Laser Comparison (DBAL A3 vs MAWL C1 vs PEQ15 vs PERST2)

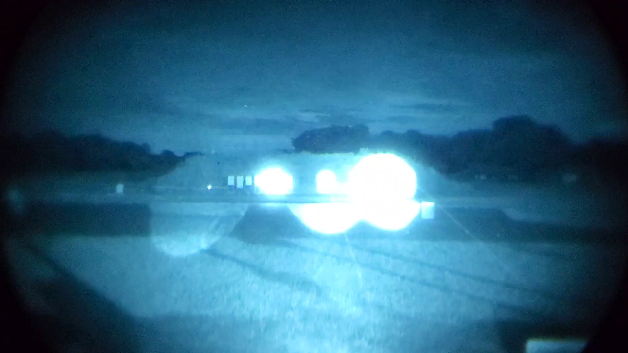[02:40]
So, at 100 yards, going from left to right, far left, we have the D-ball A3. The next one in is the civilian maul. Then you have the full power peck and the PURST 2. At 100 yards, I think all of them are serviceable, but obviously, some are putting out a lot more IR than others.
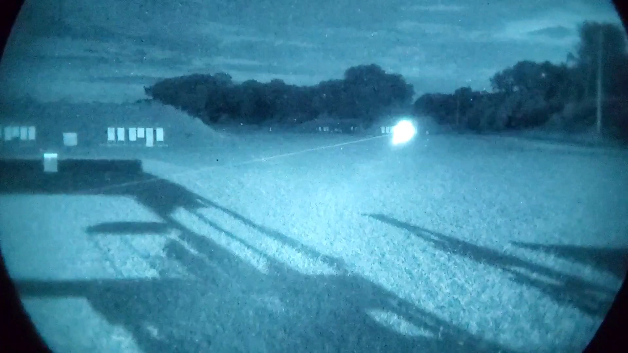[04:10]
Can you tighten the focus ring on the illuminator, please? Alright. So, you can tighten that pretty substantially. I almost make it into a second beam, but for my purposes, I usually keep it fairly wide open.
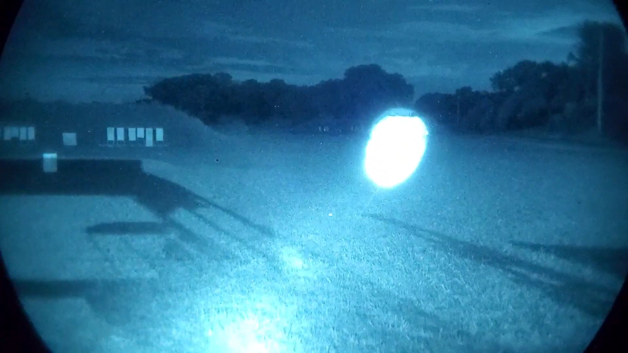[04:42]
but then you start losing the cap because it will eventually fall off. But, at 200 yards, it's still not an issue. It's just giving you a nice, broad illumination.
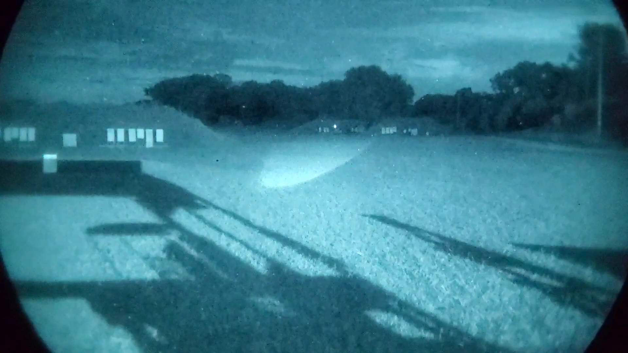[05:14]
Again, this is optimal conditions for the D-ball. On a cloudy night with no moon, it's doing fairly well. But, on a very lit night, it's going to start to really struggle. But, in this circumstance, at this point, the illumination is not really reaching out to that 300-yard mark.
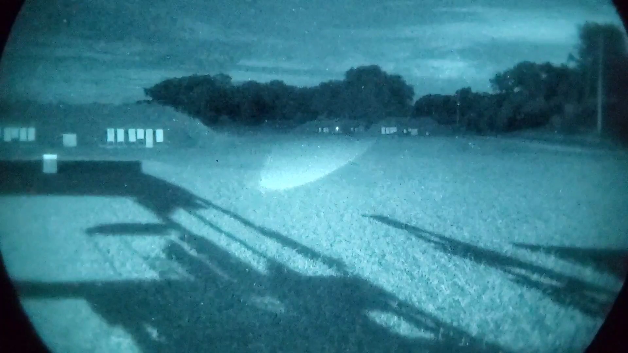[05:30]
If you're going to switch over to the Maul, please. The Maul in the long-range mode is still able to easily reach out to that 300-yard mark. It's able to have a nice, clean dot for the laser. And, it's also clearly illuminating the targets.
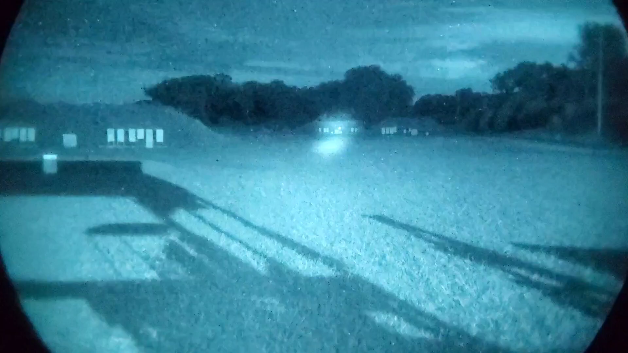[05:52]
Switch over to the mid-range, just so we can go ahead and see what that looks like. Mid-range, still pretty impressive. It being able to light up directly in front of you and then still being able to reach out to that 300-yard mark.
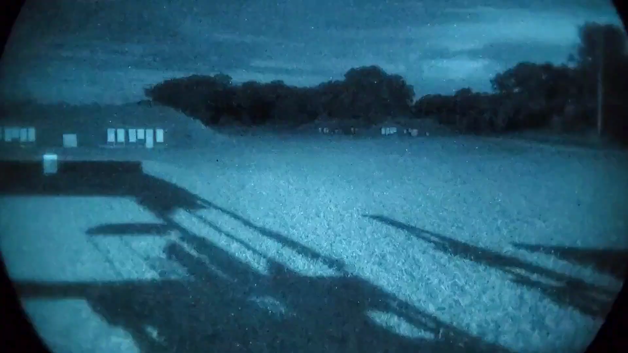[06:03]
And, the Full Power Peck. Full Power Peck, same thing. It's able to hit that 300-yard mark very easily.
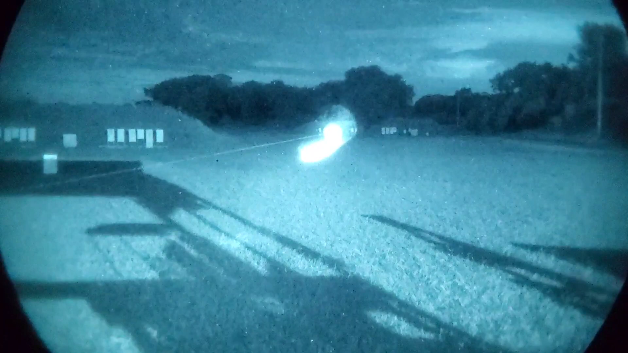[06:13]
It's illuminating all those targets clearly, and the beam is still very, very strong. You can go ahead and hit that one for me. And, last is the Purse 2. Purse 2 is very clearly illuminating that berm at 300 yards. And, that dot is still very, very clear. It is pretty impressive what it can do.
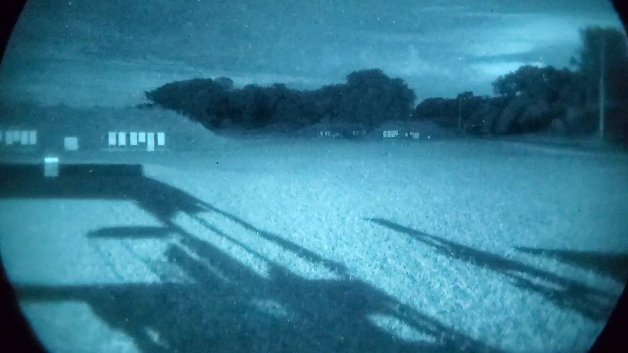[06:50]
Alright guys, one last test for the four lasers. This is at 500 yards. Go ahead and start off with the D-Ball A3. The D-Ball A3 at the tightest setting on the illuminator is obviously not able to reach that 500-yard mark.
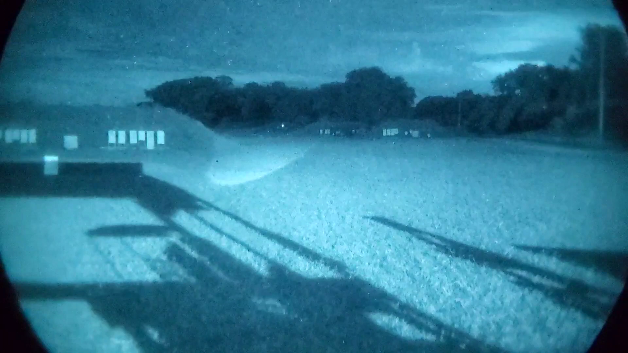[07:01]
The laser is still performing admirably. It seems to be able to still pinpoint those targets just fine. Let's go ahead and switch on over to that Maul.
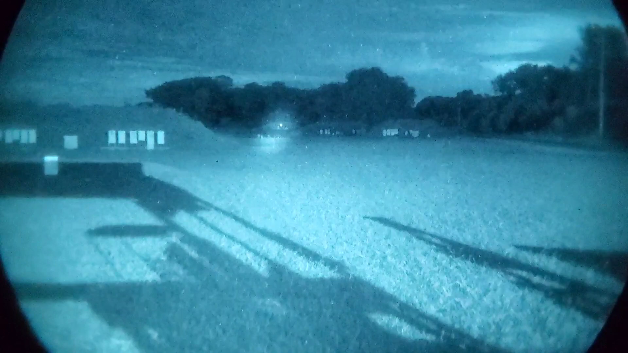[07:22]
We've gone over the benefits of the mid-range, but let's just go ahead and do that one more time. Mid-range, you have the up-close.
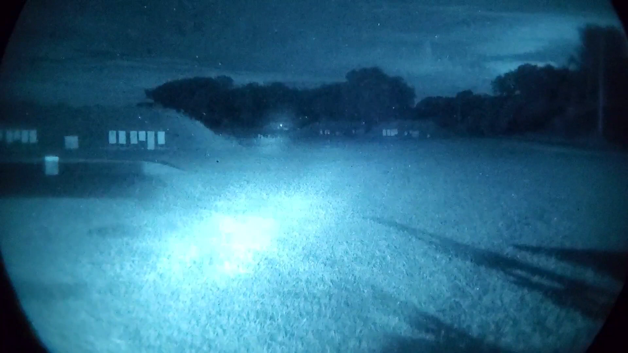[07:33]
Still really well illuminated, as well as that long-range, which is pretty flexible and awesome for a good civilian laser. Switch on over to the Peck. The full power Peck. What's really nice about it is you can start focusing that illuminator more and more depending on how far your target is. Obviously, at 500 yards is performing fine,
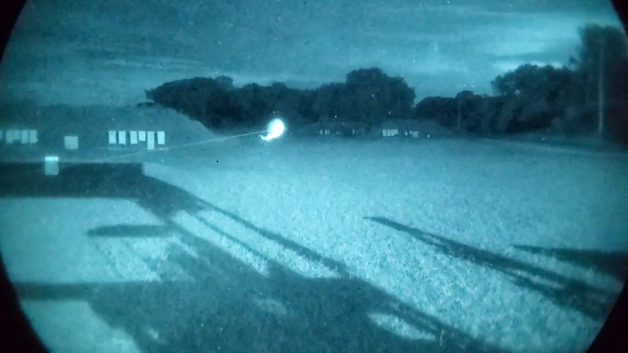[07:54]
but as Mike tightens that illumination or widens it up depending on what your needs are,
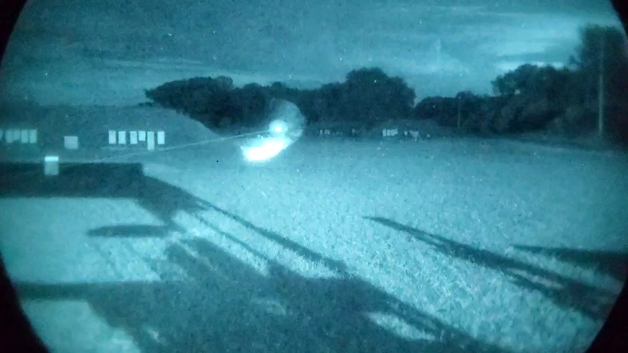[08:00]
it provides some flexibility depending on what your distance is going to be. Now, when we switch over to the Purse 2, one of the limitations you start having in this Purse is the
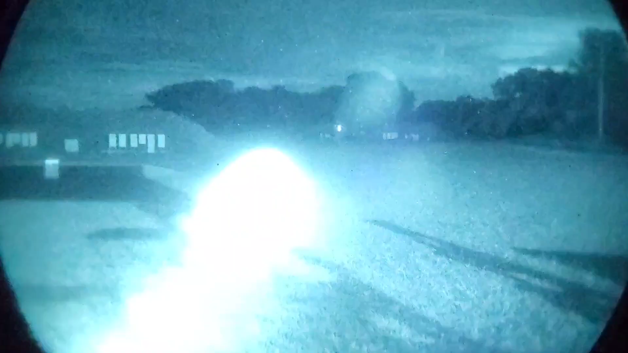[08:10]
fact
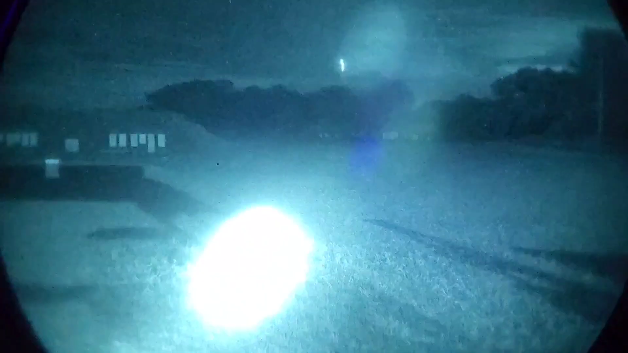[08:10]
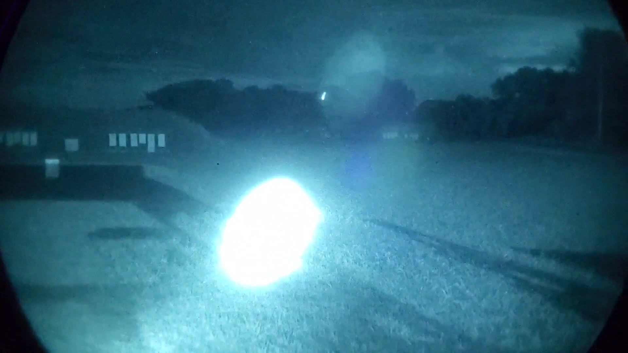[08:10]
that it is not able to be focused. Not really. It's still able to illuminate those targets fairly well, and that laser is still able to pinpoint them fairly well. But, one of the limitations of it is the fact that you can no longer focus that ring.
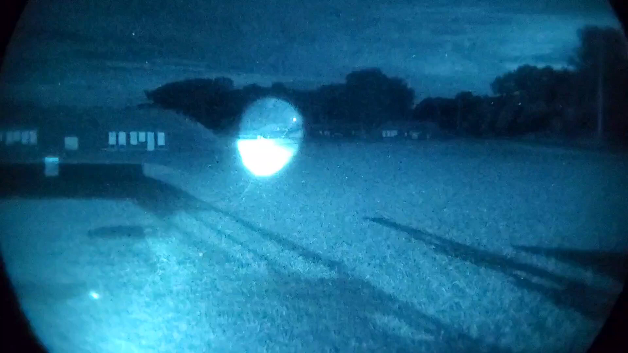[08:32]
I'd say at 500 yards, it's still very, very serviceable, and it's obviously illuminating these berms very well. But, one limitation is when you start trying to push the distance on this.